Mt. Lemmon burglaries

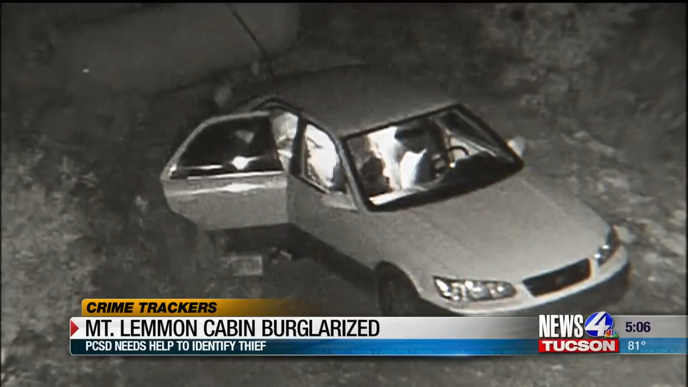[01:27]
Detectives say that the car is either a Lexus or Toyota Corolla, late 90s, white over beige.
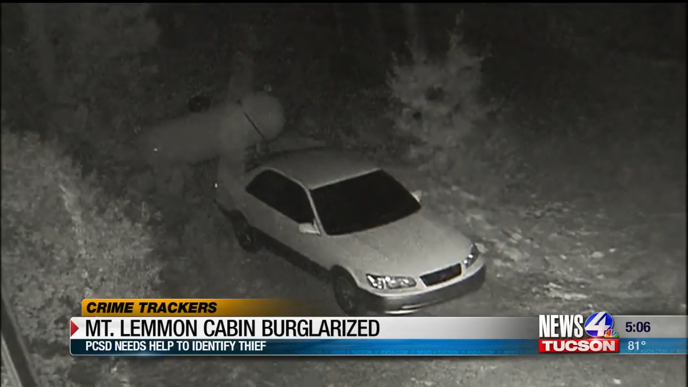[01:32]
They say when he broke into the cabin, he took a weather station and a $400 nail gun. About half an hour later, it appears that the couple realized that there were cameras. That's when it looked like he put down the weather station that was still in the box and put down the nail gun. And then got in the car and like drove away, drove off really, really quick. Detective Dunaway says he needs the public's help to identify this man, described as white, late 20s to early 30s, large, pronounced ears,